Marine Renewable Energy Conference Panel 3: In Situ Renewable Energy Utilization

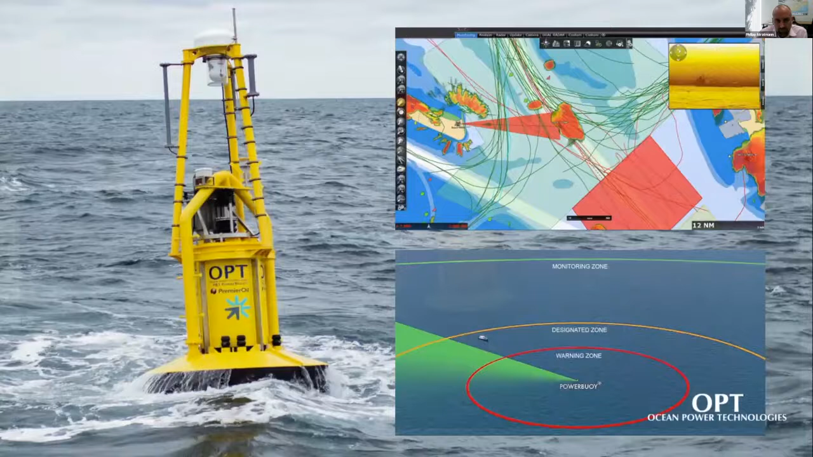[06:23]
So what you can see here, this is the kind of the first of our solutions that we've got. This is our marine surveillance solution. It incorporates radar, video camera, and an AIS detector to give you always on-site monitoring with secure real-time data and alerts back to an onshore operations center. That way around, you can get 24-7, 365 warning to marine users, regardless of the weather. It reduces the need for on-site personnel exposure and materially reduces operational costs.